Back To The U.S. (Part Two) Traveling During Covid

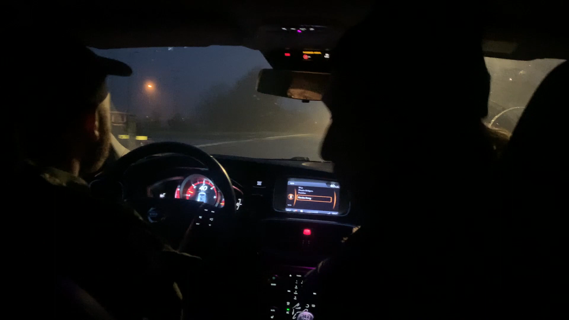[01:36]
We're in the car on our way to the airport. Our wonderful friend Patrick has picked us up.
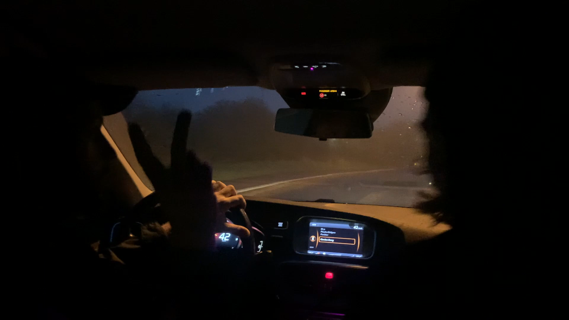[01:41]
He's a lifesaver. True friends are ones that pick you up at 4 a.m. to go to the airport. Looking for someone to tell me what